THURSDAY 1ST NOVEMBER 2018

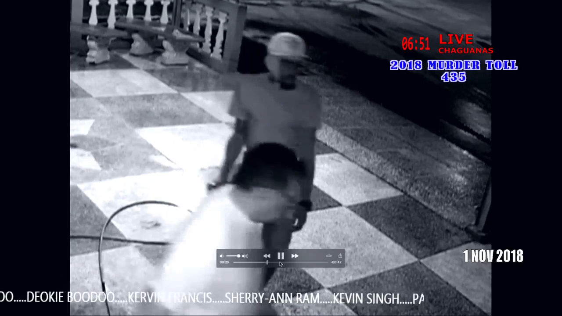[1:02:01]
But easy to make out. We want a proper look at his face. Watch. Watch him, watch him. We could have got him there. We could enlarge him. Go ahead. Hi, caller. Good evening.
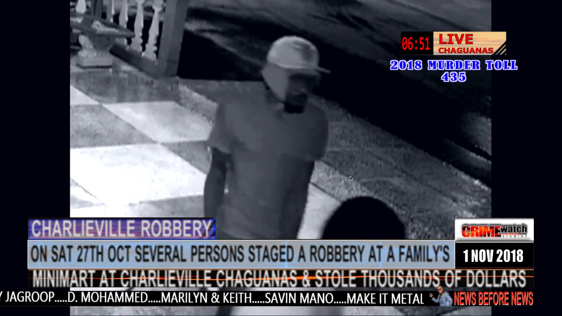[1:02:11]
You're in live on Crime Watch. Right. Hello. Enlarging him, arm sucks. Hi, caller. Good evening. I'll enlarge him because enlarging him sucks. Go ahead. Go ahead. Hello, go ahead, mini me.